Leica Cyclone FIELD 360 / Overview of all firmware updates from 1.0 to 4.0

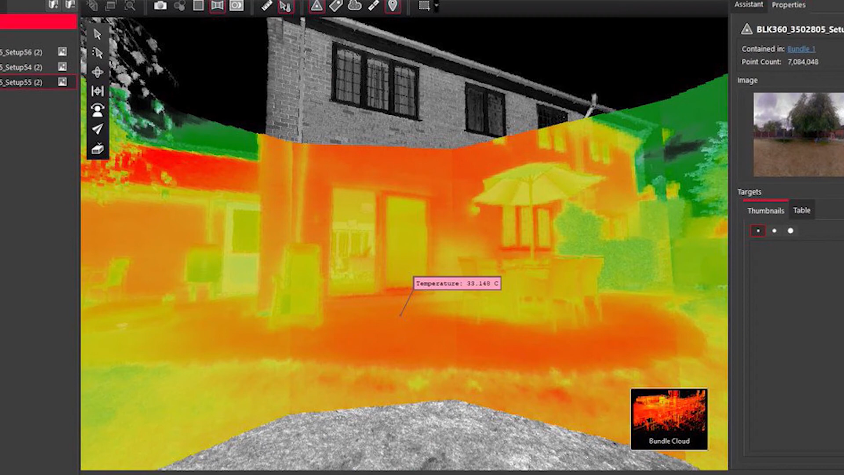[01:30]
On screen: spot 33.140°C
For example BLK360 G1 has an infrared camera so you could be able to see in the Field 360 infrared panoramic image.
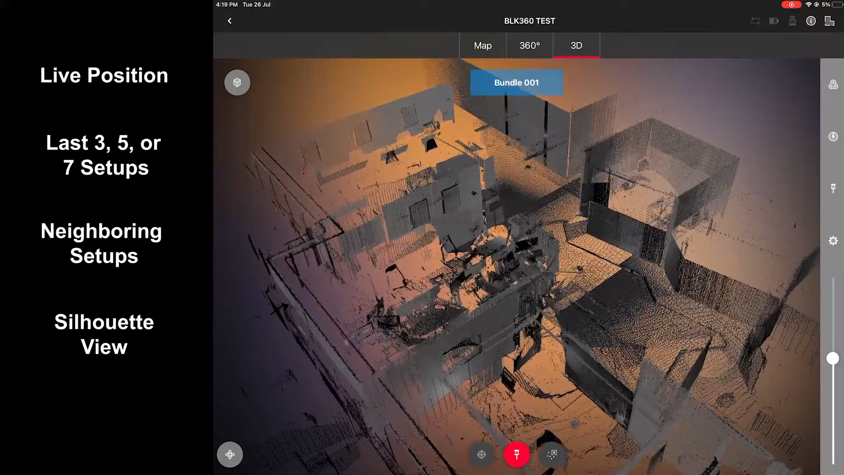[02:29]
Works in 3D and the map views. Different modes of the color point cloud in the 3D and panoramic views.
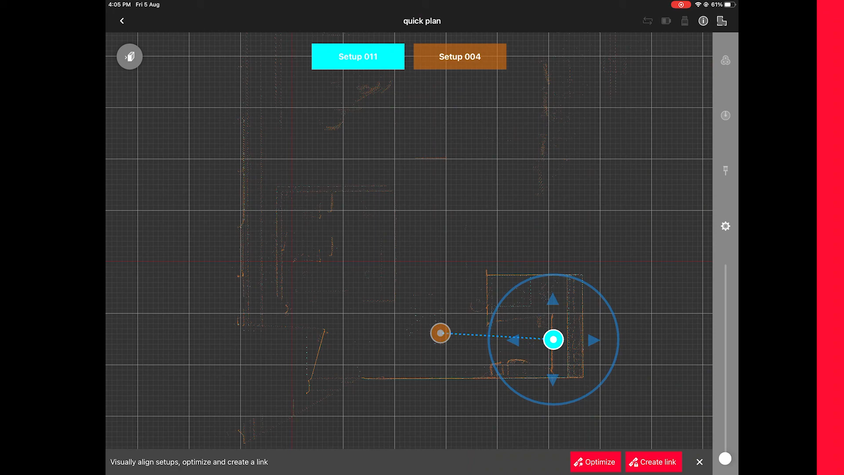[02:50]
A lot of improvements were done to the registration functionality. A very nice feature is to combine the last scanner position with the previous one automatically by clicking the quick clean button.
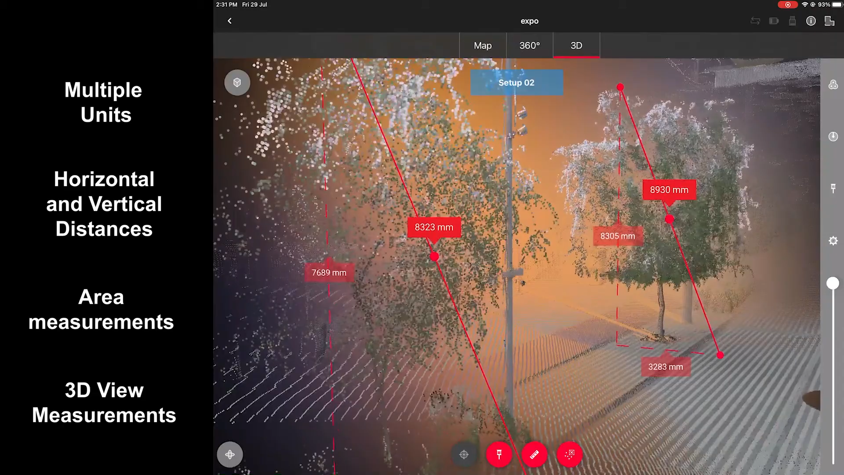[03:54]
In this mode you could make more precise measurements because you see on which exactly point you are snapping on.
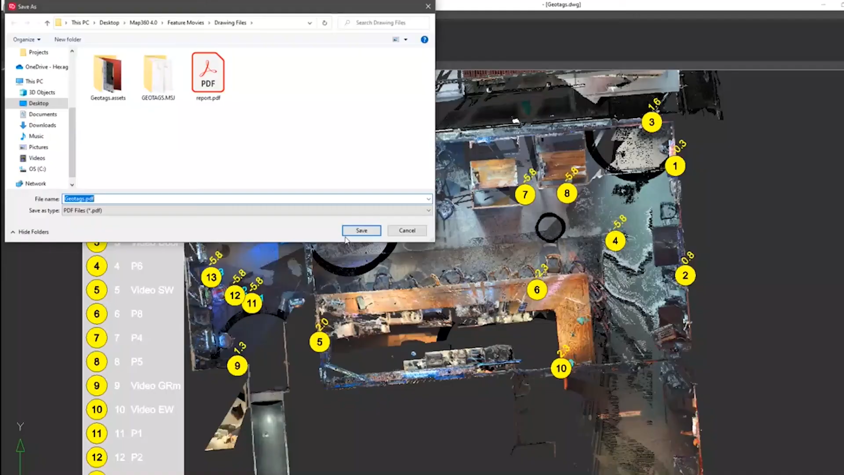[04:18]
Geotags are even used for automatic classification and point view software.
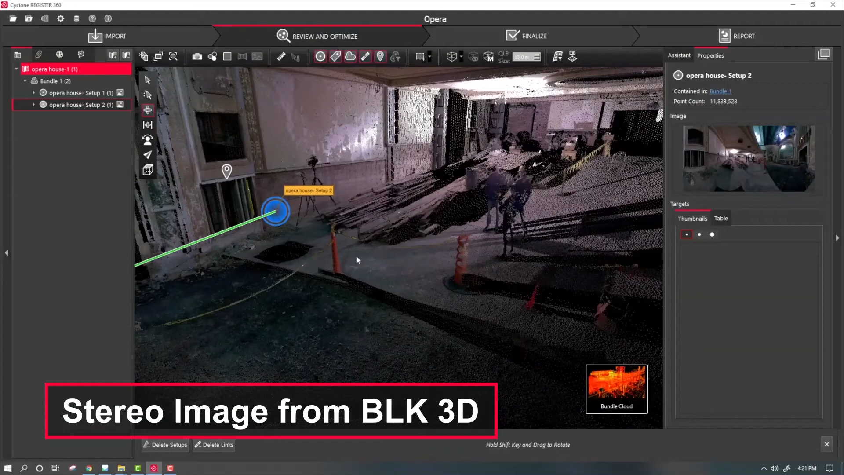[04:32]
It could be used with your laser scanner or standalone for smaller jobs to capture important and intricate details. Black and white target support is one of my favorite features. I use it every time.
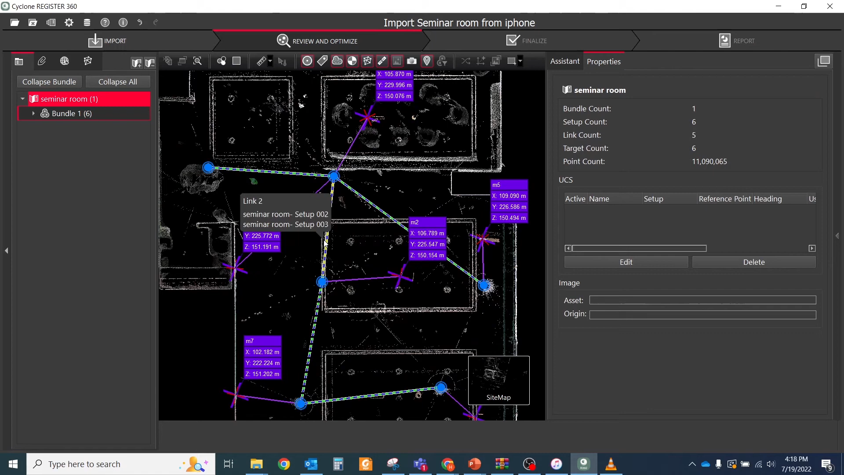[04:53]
After importing your project to register C60, all targets will be placed and named automatically.
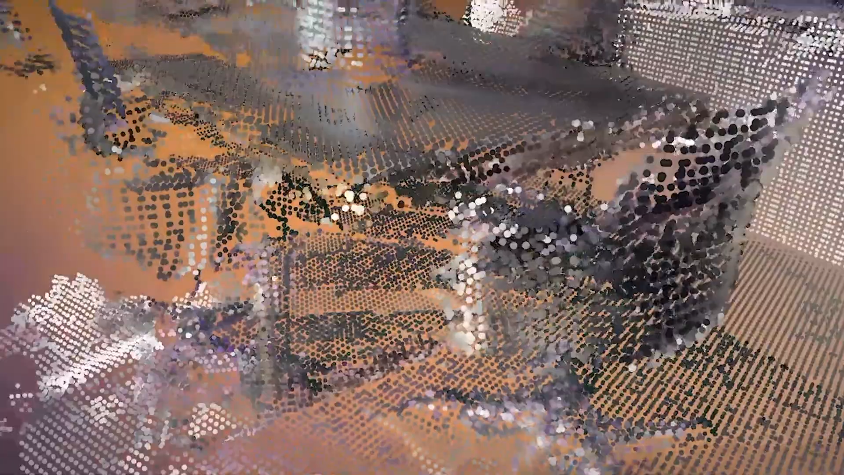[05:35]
One of the latest updates is the support of the Apple LiDAR sensor. It helps to reduce the number of scans setups by capturing hidden details in narrow areas,
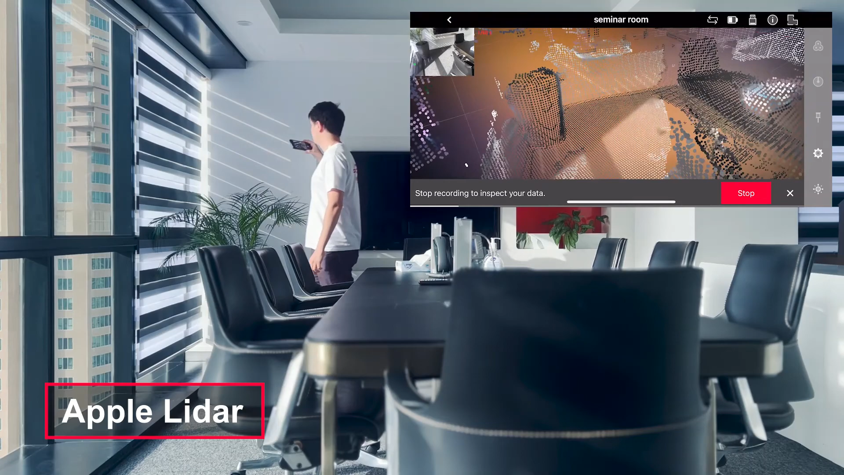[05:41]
where it might be difficult to set up a laser scanner.
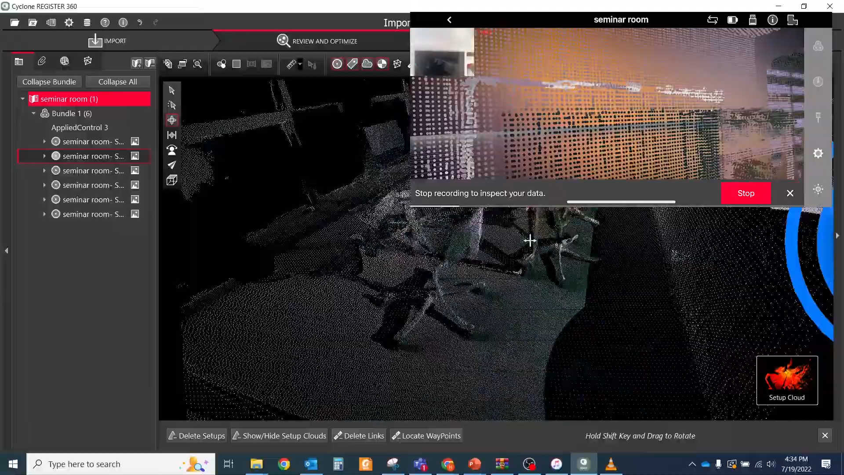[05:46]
Also, you could make scans just with your phone or tablet,
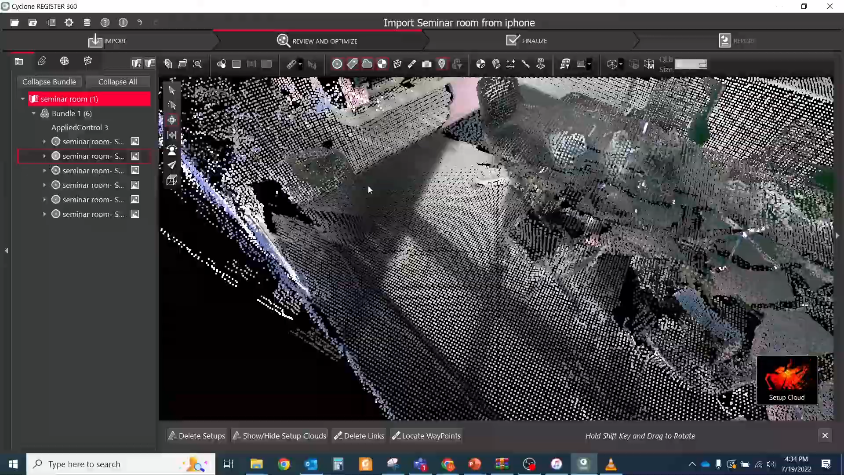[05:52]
register them directly in Field360 and use them as standard point cloud from the scanner in your daily applications.
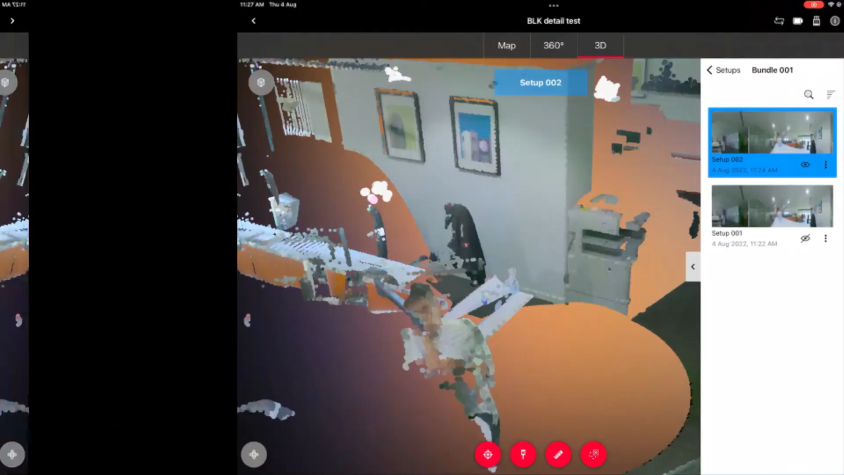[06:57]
One of the latest features that were added in the Field360 is cleaning point cloud with the rectangular fence.
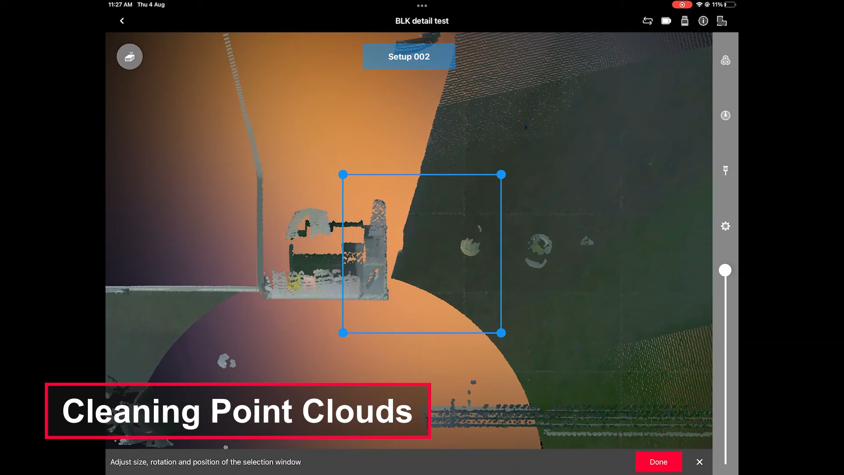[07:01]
At the moment it works only in the 3D mode for one setup view.
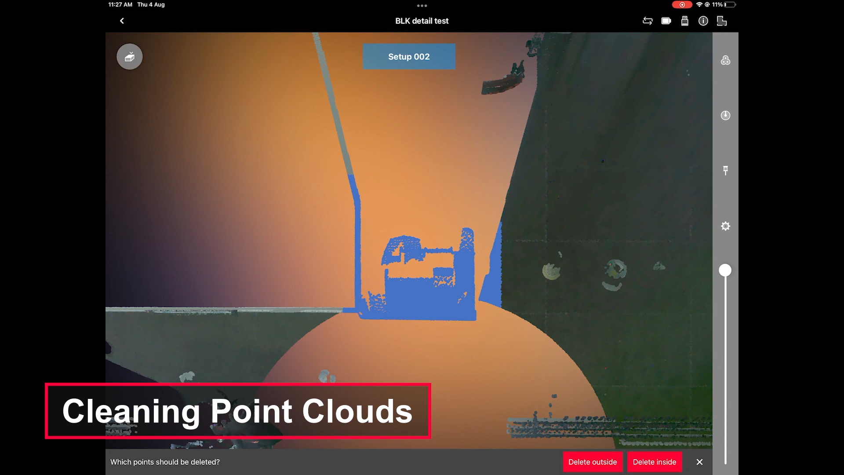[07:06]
To activate it go to 3D view, select the cleaning icon and you will see rectangular fence on the screen.
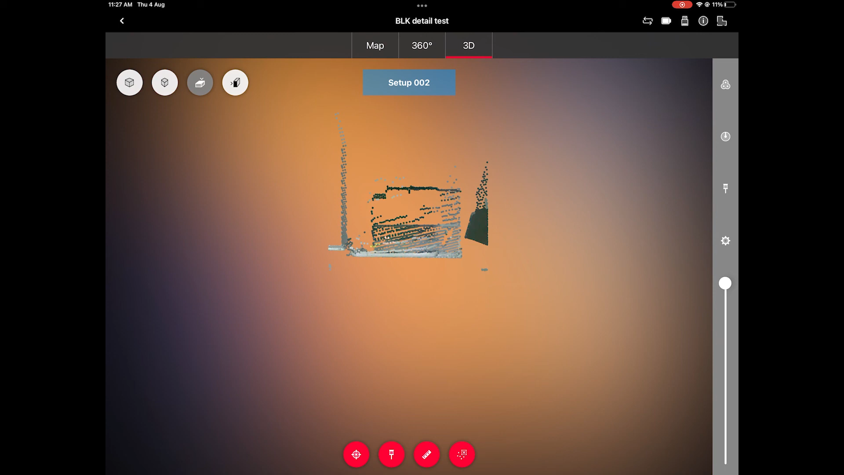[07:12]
Adjust your camera position in front of unwanted points and then click on the fence corner point to adjust its side.
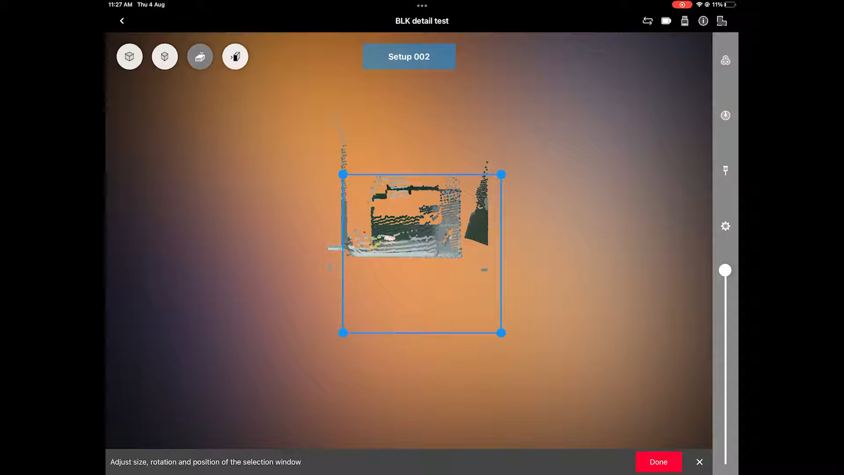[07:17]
Or click to the center of fence to enable rotation mode.
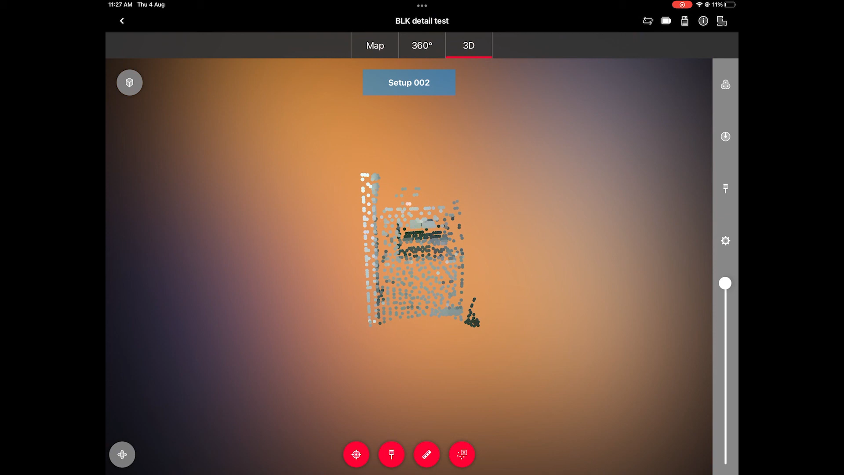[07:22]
When your fence will be defined click the down button and choose what you want to delete.
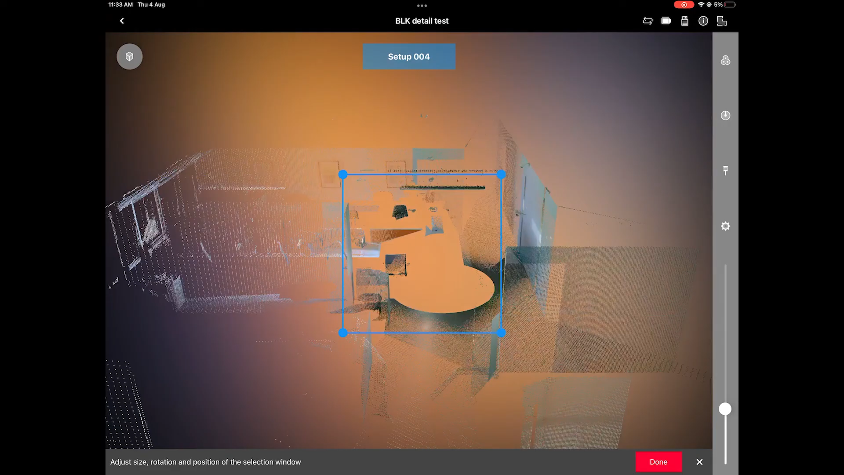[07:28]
Points inside fence or outside fence. This feature is highly useful in an office environment with a lot of glass walls.
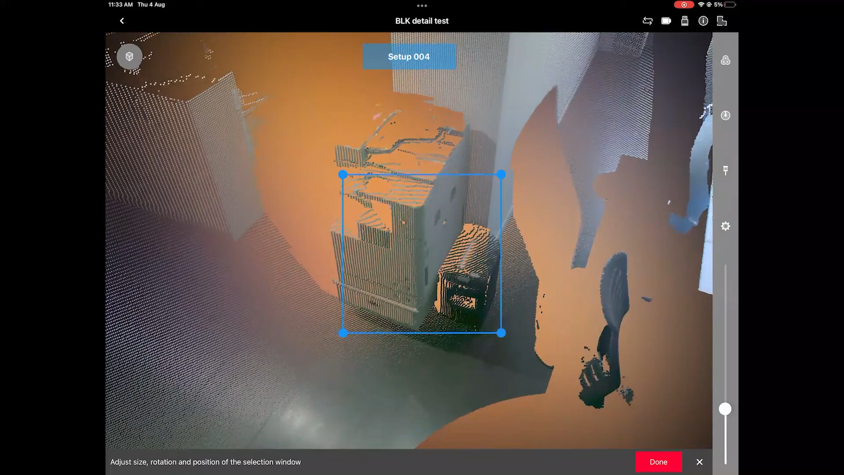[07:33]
But there is one more way how to use this tool. For example you need to scan the site with medium or low resolution.
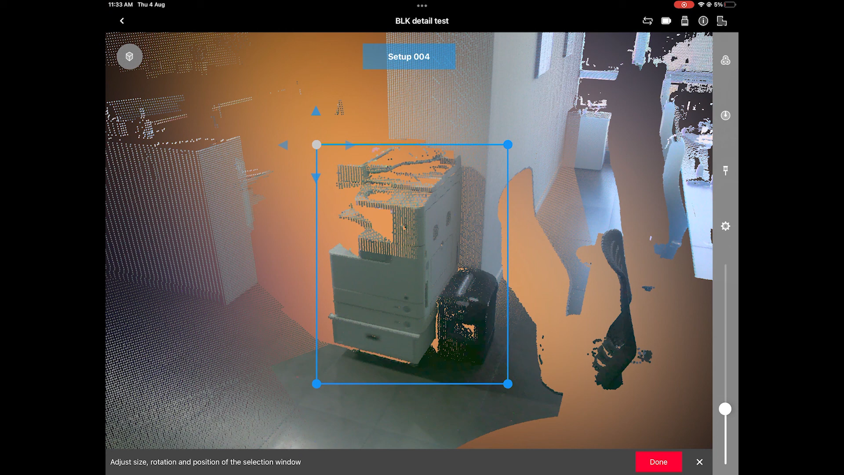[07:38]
And some objects should be scanned with a high density.
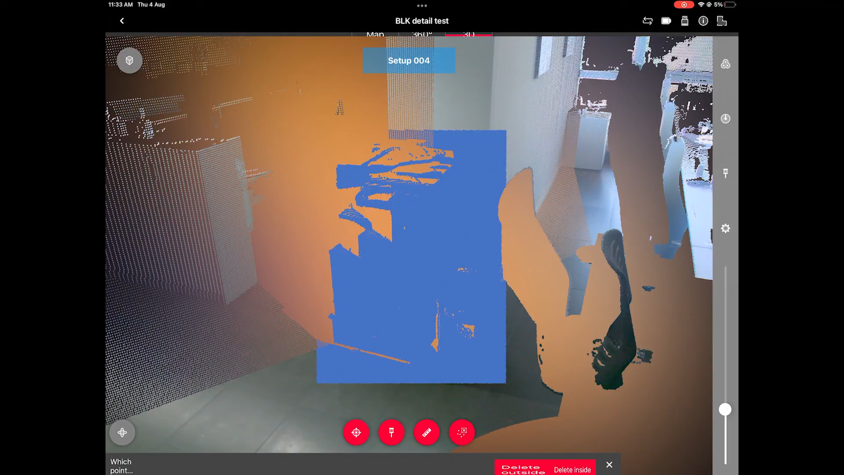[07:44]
But you don't want to store the full scan because it has biggest size.
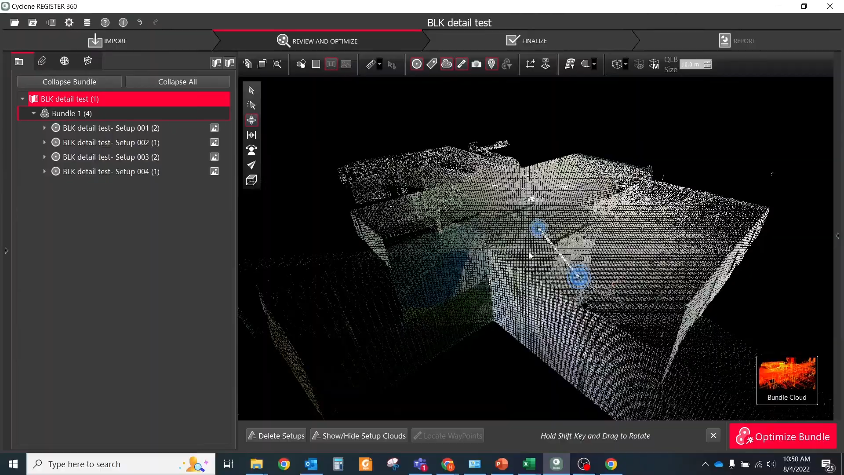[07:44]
In that case you could make one scan with typical settings and one more with the highest.
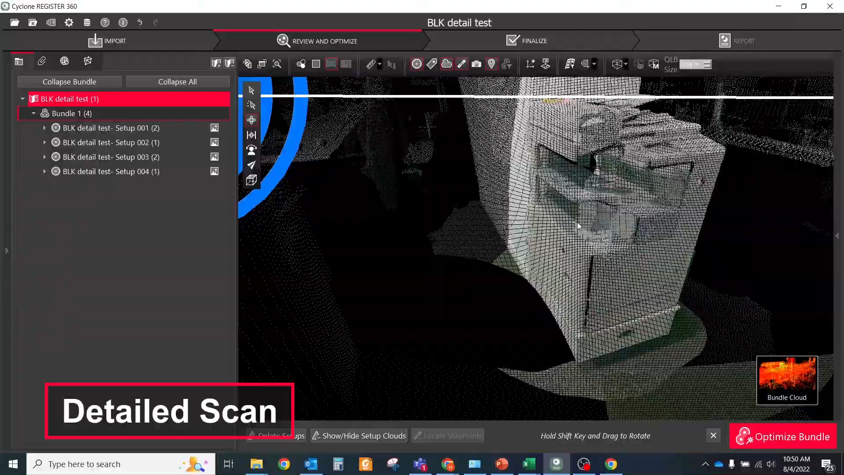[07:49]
Then just select the needed area on the high density scan and delete all outside.
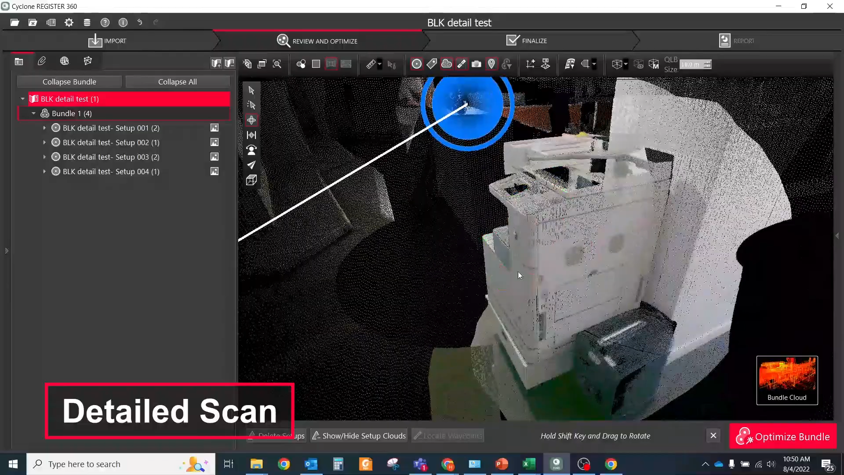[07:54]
That will give you the detailed scan of the required area.